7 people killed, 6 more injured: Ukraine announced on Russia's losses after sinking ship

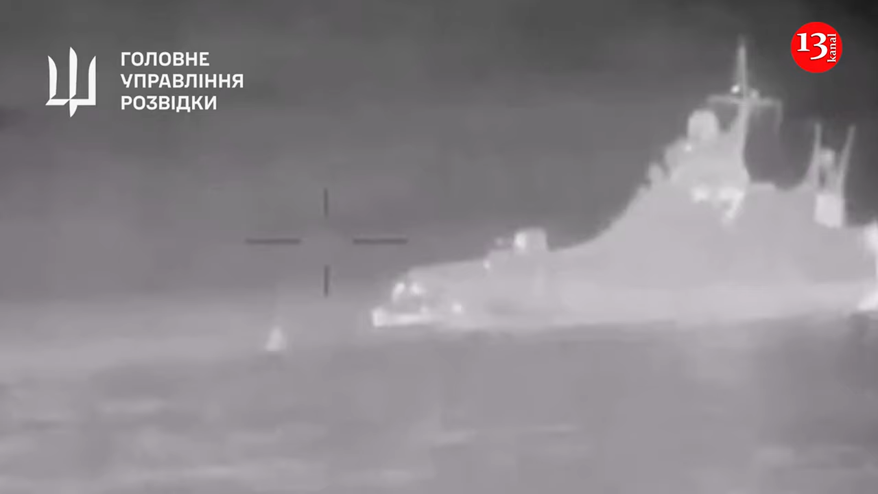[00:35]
I understand you are referring to the tragic night time incident.
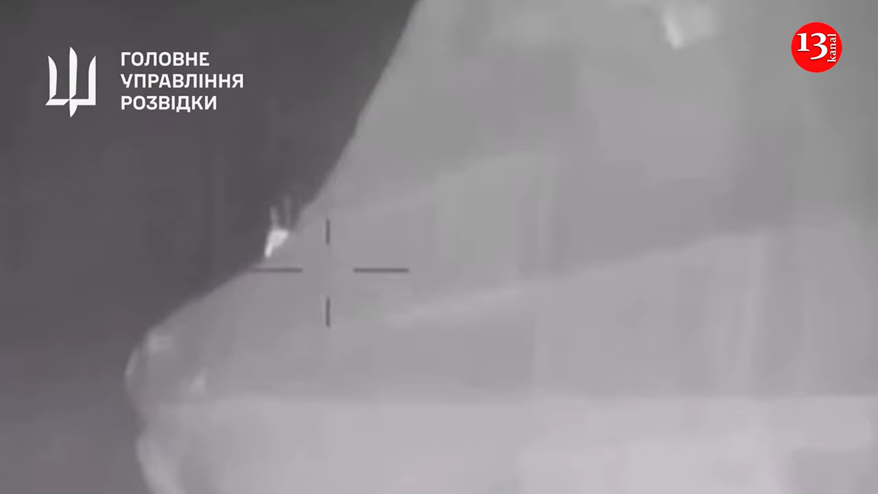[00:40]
Five unmanned boats attacked the small patrol ship Kotov, which, along with us,
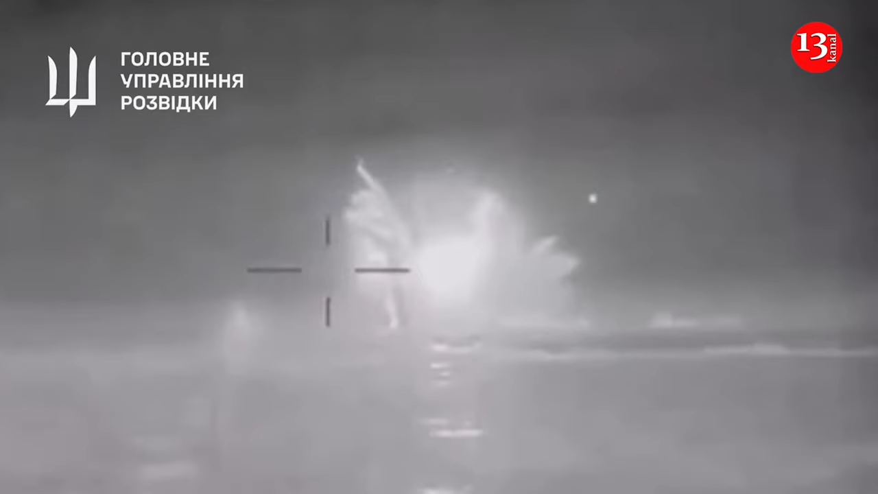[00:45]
is on duty for air defense and it is under my command, according to intercepted conversations of the commander of the 184th Novorossi's Coastal Defense Brigade, under whose command Sergei Kotov's ship was operating. The Russian reported that Sergei Kotov was attacked by five unmanned boats,